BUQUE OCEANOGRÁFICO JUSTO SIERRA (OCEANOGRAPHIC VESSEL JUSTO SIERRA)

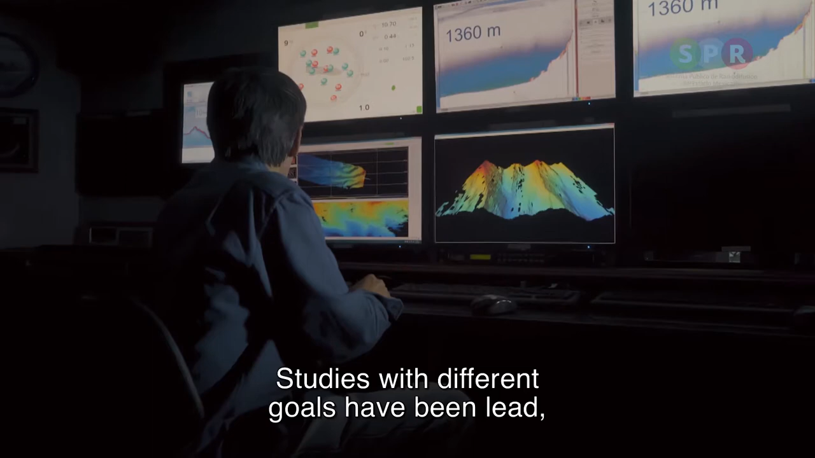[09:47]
Se han hecho estudios con diferentes objetivos, incluyendo las características, piso oceánico sobre la parte del escarpe,
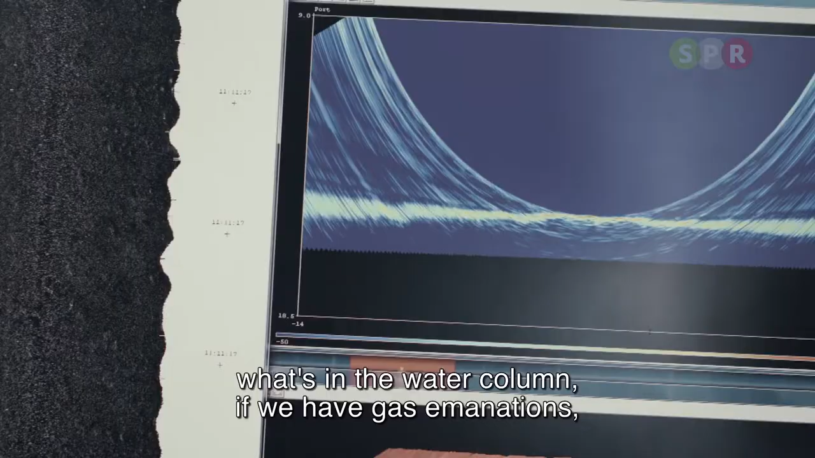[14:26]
Si nosotros tenemos una emanación de gases,
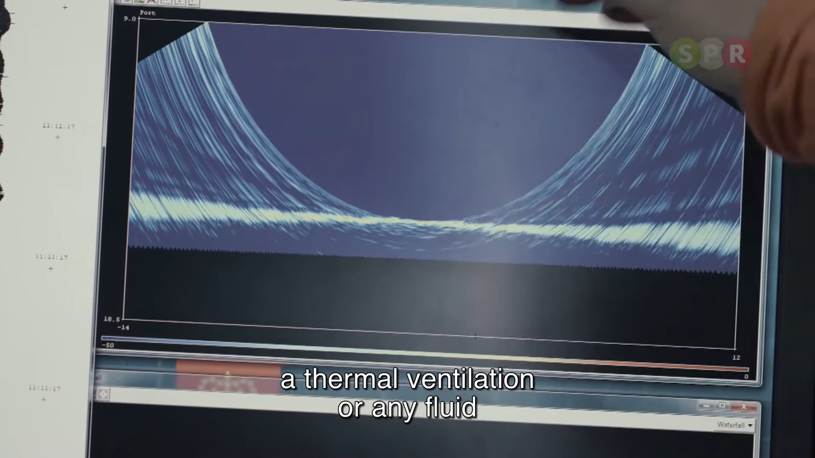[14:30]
una ventila hidrotermal o cualquier fluido de diferente densidad o incluso la biomasa,
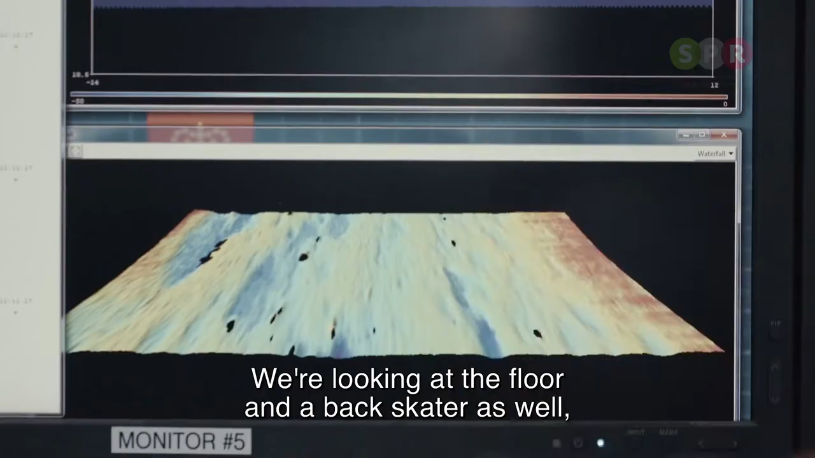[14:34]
estamos viendo el fondo y también estamos viendo un backscatter. El backscatter es la reflectividad del fondo marino que
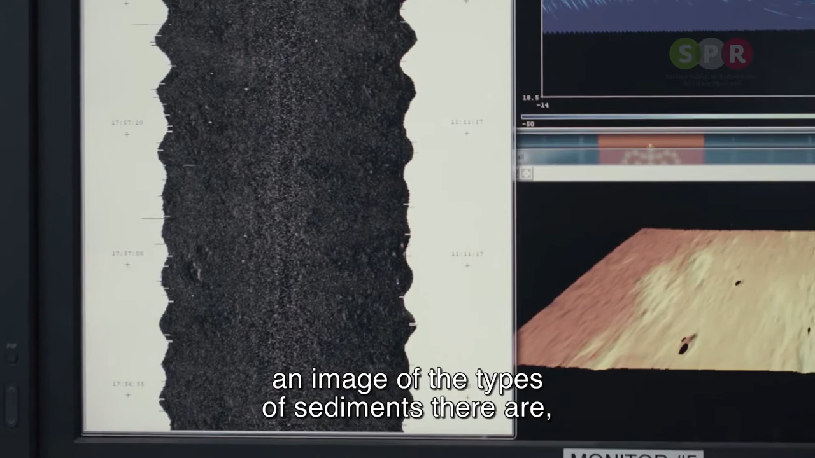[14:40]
nos da una imagen de los tipos de sedimento que hay. Si hay sedimento muy duro, si hay sedimento muy suave, nosotros lo podemos visualizar aquí.
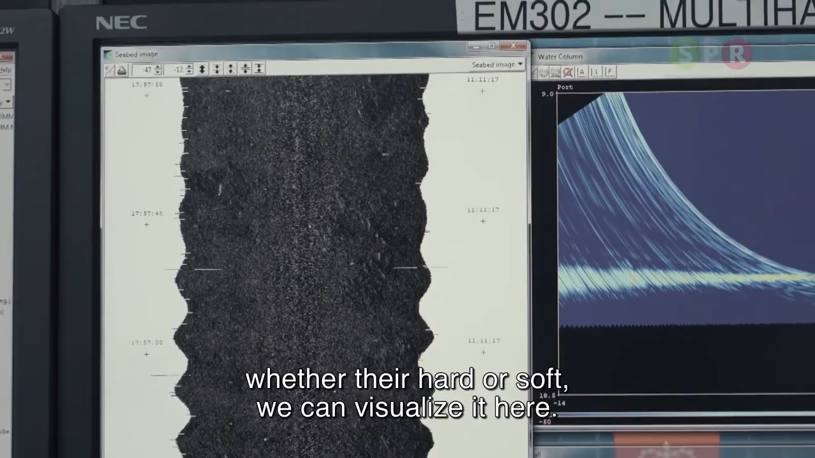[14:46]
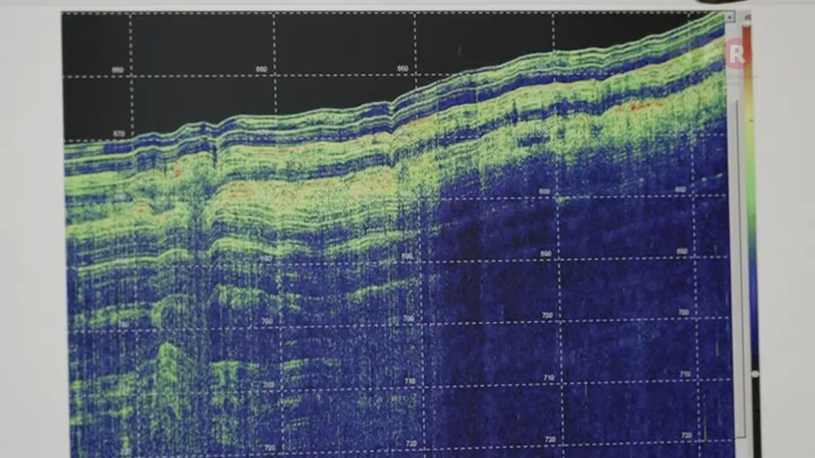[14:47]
Tenemos también un perfilador del subsuelo. Este modelo que tenemos aquí es el Topaz.
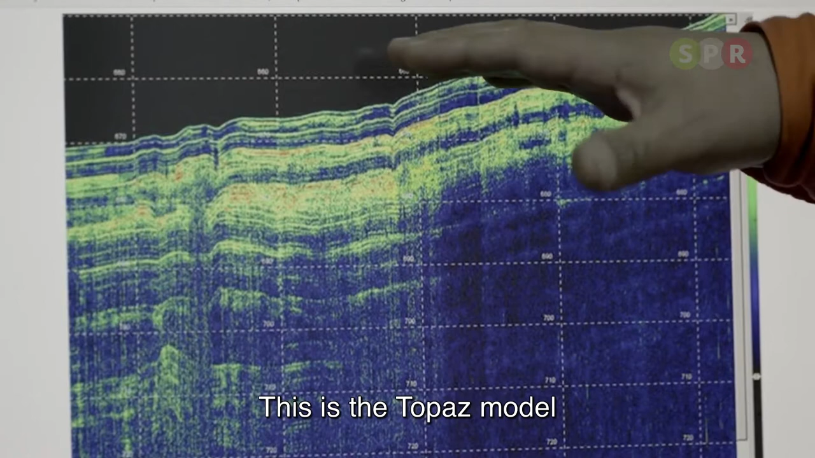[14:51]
Lo que sucede, a diferencia del monoaz y del multiaz, el sonido puede viajar desde la columna de agua,
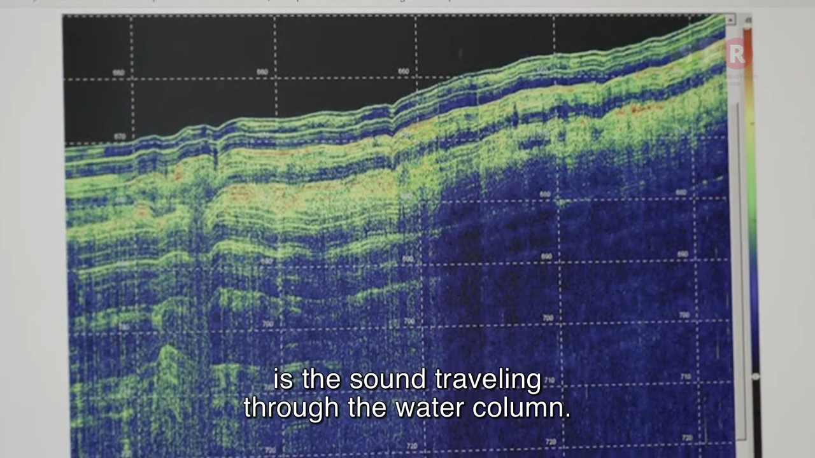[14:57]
llega al fondo, que es justamente este, el sonido penetra en las capas de sedimento y se refleja.
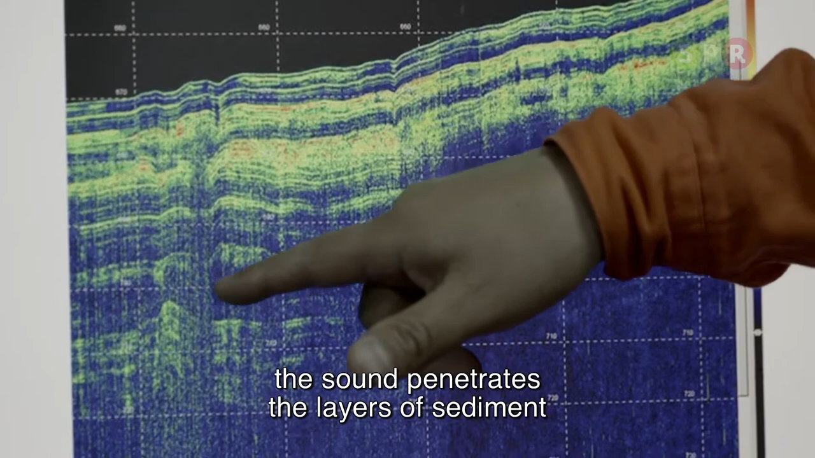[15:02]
En este modelo nosotros podemos tener una penetración del sonido hasta 200 metros de profundidad.
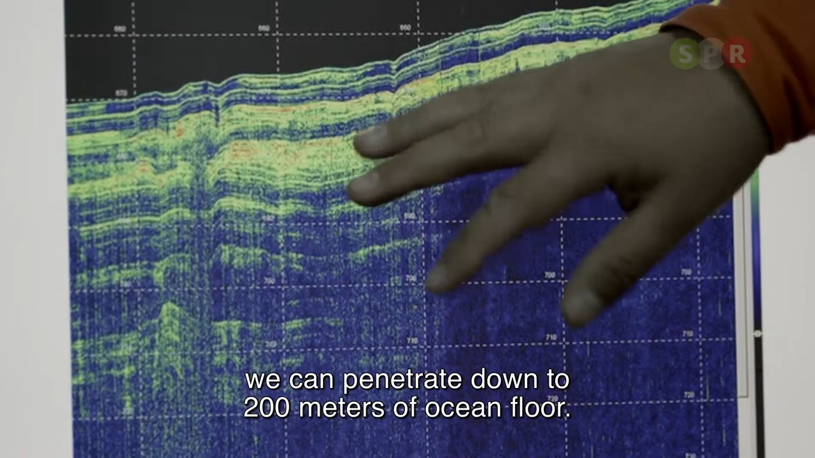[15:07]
Podemos encontrar objetos metálicos como tuberías,